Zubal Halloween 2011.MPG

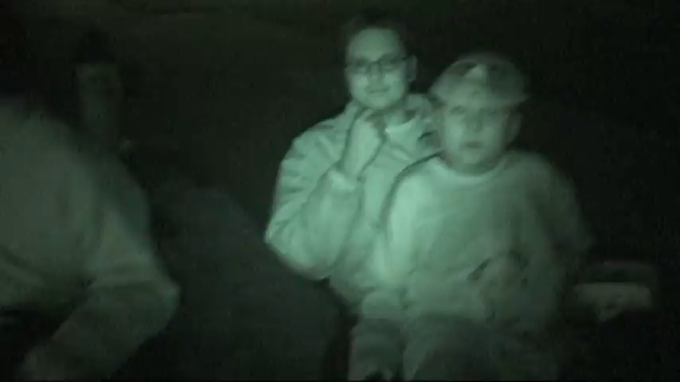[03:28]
Hi! Oh, that's really cool. You can see? Look at the infrared? Yeah. Or night vision?
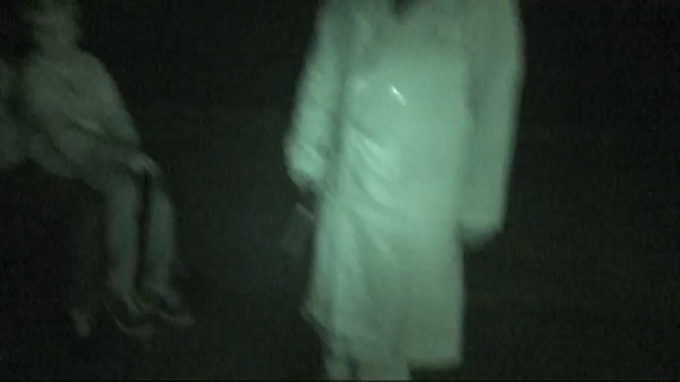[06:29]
road a little bit. Yeah, did you get the front yard and stuff? Like? Yeah, with the infrared, yeah. Okay. This is really cool, the infrared. Ooh. Hi. Ow! You see it, Dakota?
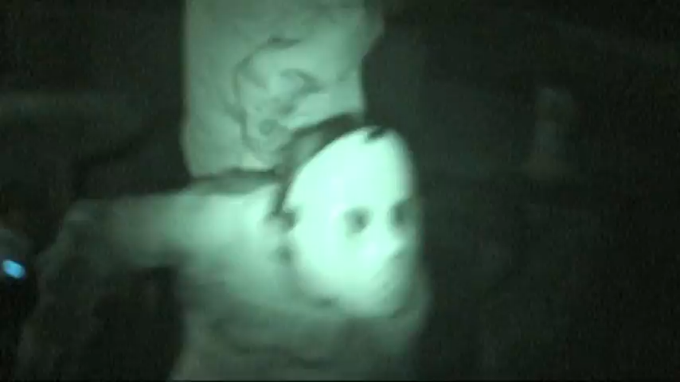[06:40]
Yeah! No, look. Look at yourself. So it's work busy.